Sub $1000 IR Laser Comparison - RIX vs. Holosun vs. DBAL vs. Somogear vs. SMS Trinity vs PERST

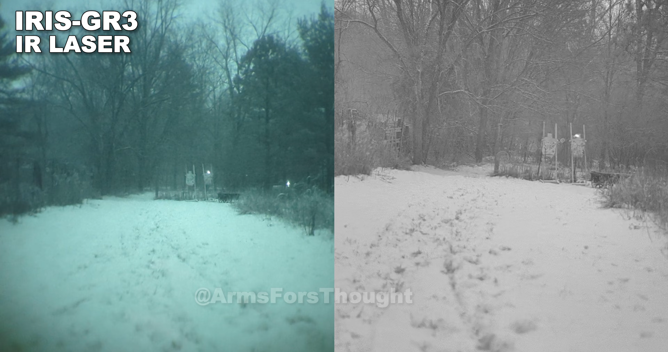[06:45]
Holosun IR laser high power. Holosun dual illumination.
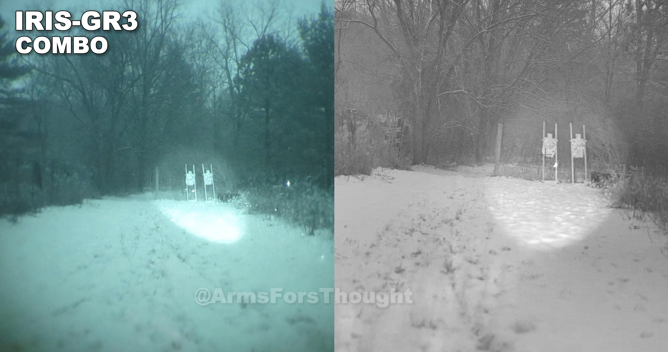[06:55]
This is the Trinity IR laser. This is the Trinity IR illuminator.
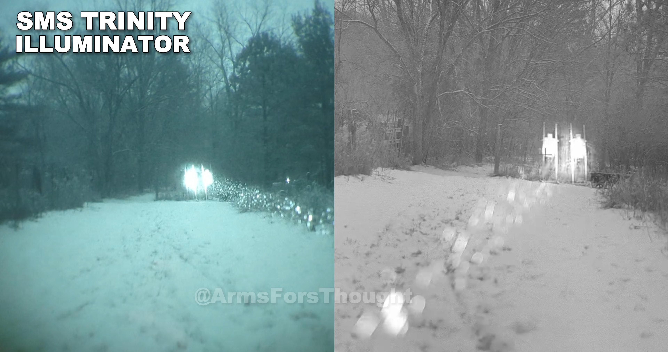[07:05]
Dual illumination. Engol, Somogear Engol, low. High illumination.
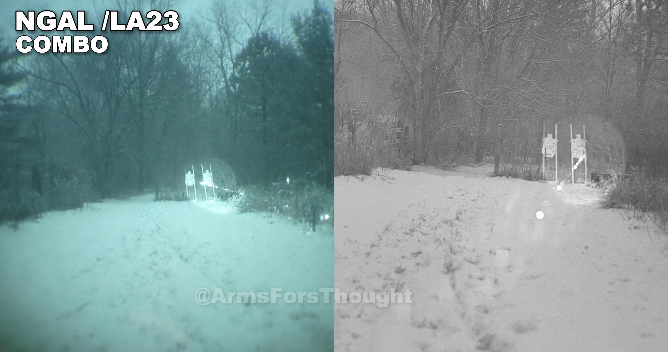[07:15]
Dual illumination, Somogear Engol. This is Purse low power. This is Purse max power. Here is D-ball, low power. Here is D-ball, high power.
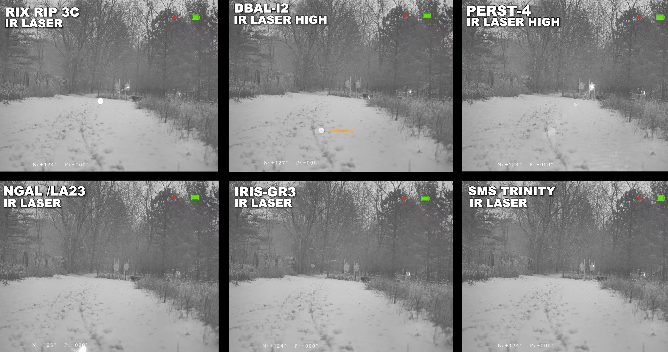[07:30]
People like to get nitpicky, but in reality, any of these would work fine.